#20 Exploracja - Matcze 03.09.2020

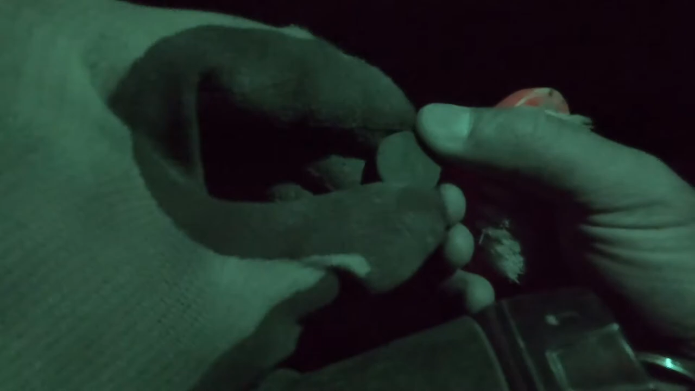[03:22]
Tak mi się wydaje, że to kopiejka będzie. Ale słabo widać. A tam niedaleko jechało jakieś auto.